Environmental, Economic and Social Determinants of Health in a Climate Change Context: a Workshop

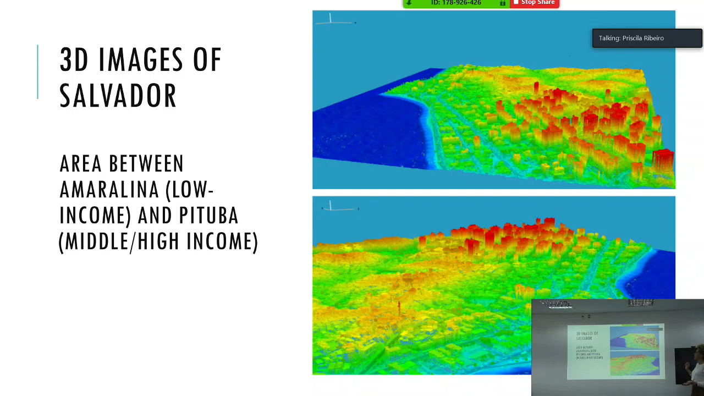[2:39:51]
And the idea is indeed to analyze the differences according to the height of the building and where people live. So here in this area is Amaralina in Pituba, and they have very different socioeconomic status. So as I was saying, the literature